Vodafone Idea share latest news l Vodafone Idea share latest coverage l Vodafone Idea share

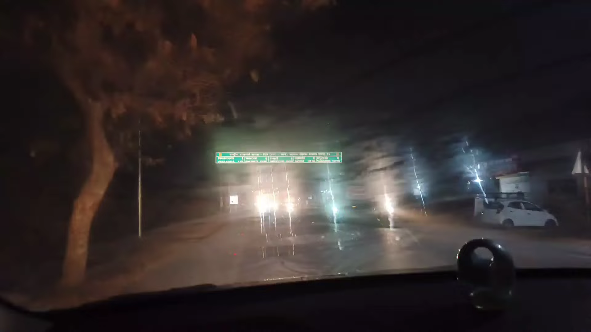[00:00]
तो भाई हम पहुंच गए अब देहरादून चक्रोता मंसूरी।
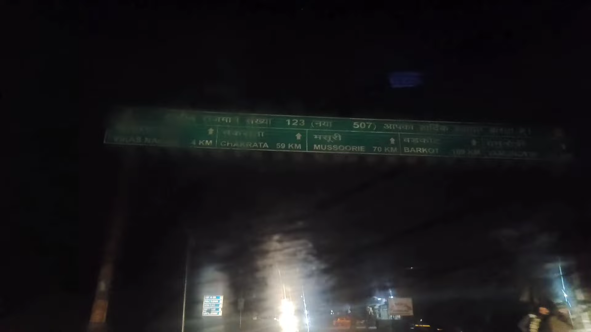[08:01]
पहुंच गए हैं अब देहरादून चक्रोता मंसूरी। तो फिर आपसे एक नई वीडियो के साथ मिलेंगे, जब तक के लिए नमस्कार।